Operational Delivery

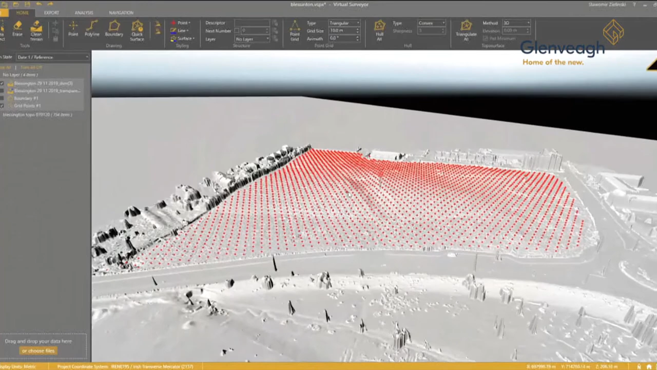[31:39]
Utilizing our drone technology with real-time kinematics and some ground control points, we can automatically fly pre-identified routes to ensure consistency across our projects.
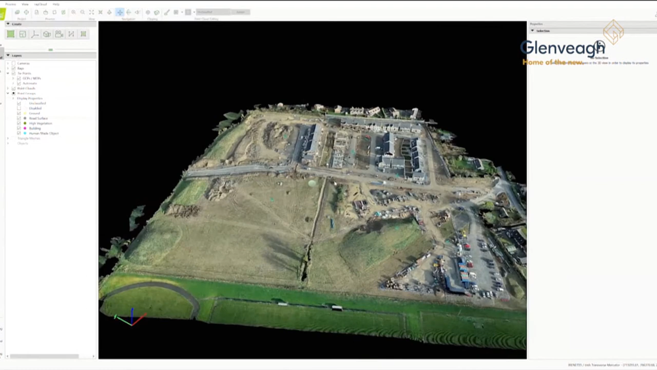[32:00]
We can then take that 3D scan, export it to CAD and input that into our Earthworks modeling software.